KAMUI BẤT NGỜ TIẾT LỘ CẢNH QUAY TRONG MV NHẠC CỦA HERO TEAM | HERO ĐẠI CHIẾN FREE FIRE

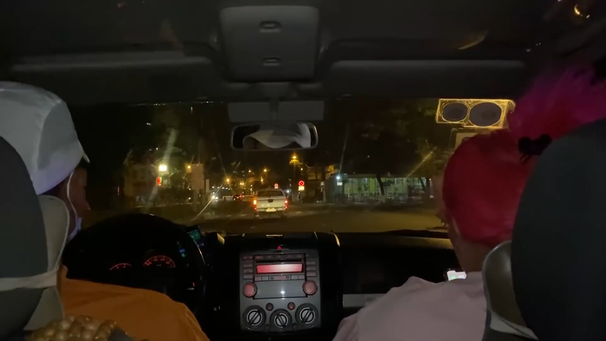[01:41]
Ok Và đây là khi mà Cam Ui và mọi người hội chị em Lên ngồi xe riêng của mọi người Đen xe Và các bạn ơi các bạn nhìn nè Hồ Chí Minh chứ Các bạn nhìn đường thấy không Chứ cái đường mà nó ít xe Mà đi gọi là
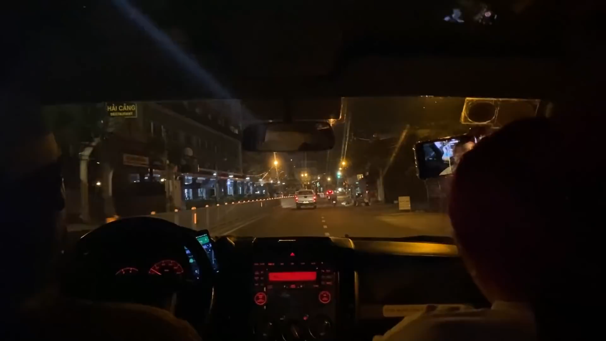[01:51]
băng băng băng băng Thật sự là đi rất là nhanh Và thật sự là rất rất rất là thích luôn á Các bạn có thể thấy được hình ảnh của Cam Ui Ở cái camera của Timmy này các bạn Đó các bạn có thấy Cam Ui không Đúng rồi các bạn biết Cam Ui là ai luôn á
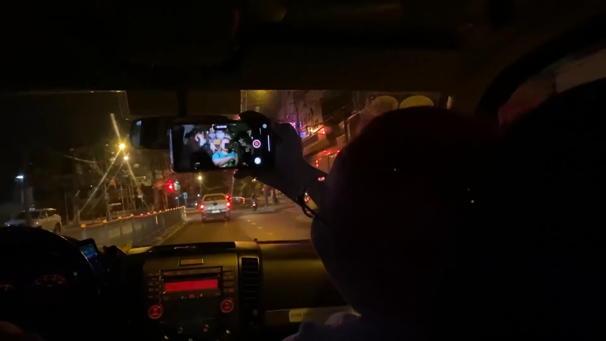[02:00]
Ok Và thật sự luôn Đi đường vào cái thời gian này á mọi người Và thật sự luôn đi cảm giác rất rất rất là thích luôn á
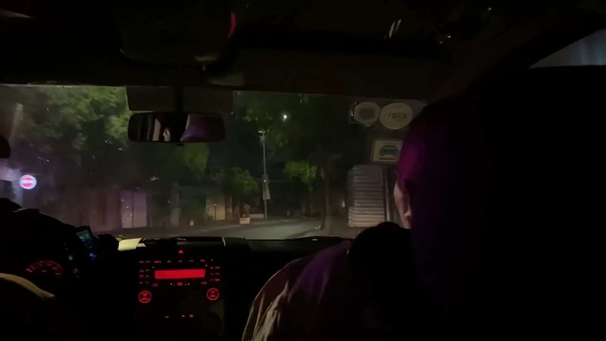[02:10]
Không như vào ban này Cam Ui chả biết đâu Vào ban này á Đi đường ở Hồ Chí Minh cứ Đi một tí lại dừng Đi một tí lại dừng Nên là thật sự luôn Cam Ui cảm giác đi rất rất rất là say xe Bởi vì đi nó không được chân chu Còn đi vào buổi sáng này á Thứ nhất là hình như là vừa mát